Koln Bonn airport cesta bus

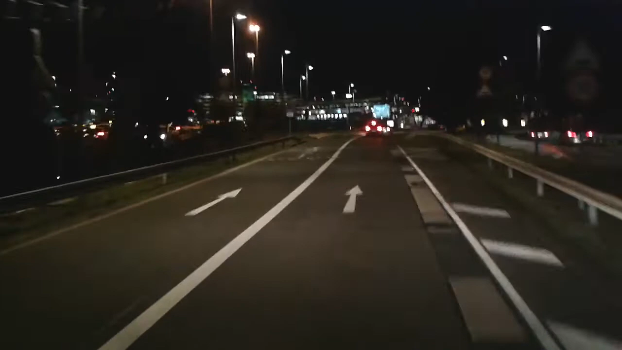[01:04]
Praky taxikářů. No, tady asi 5000 taxikářů, kteří tady čekají.
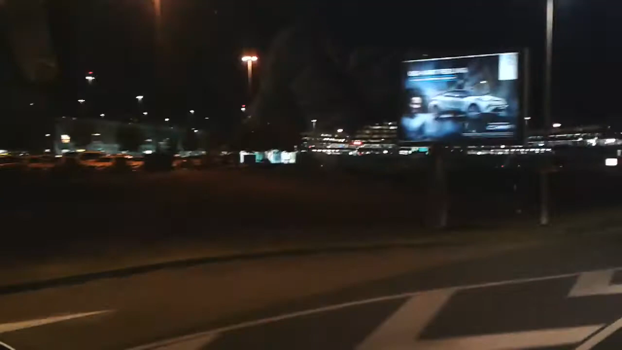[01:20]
To musí být job, když se odjede jednou z letiště, vole do centra Kolína. Takže tady stále na bus terminal. A zhruba po dalších 200 metrech doleva. Tak mezi nám a ono vás to chlapci nikam jinam nepustí. Přesně ne.
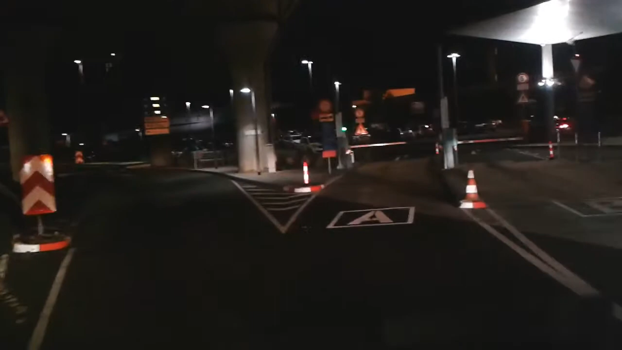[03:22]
Tady si vyzvrnete hvězdový lístek. Je to pěkně vlastně dole. Je to hodně dole. Ale není to problém.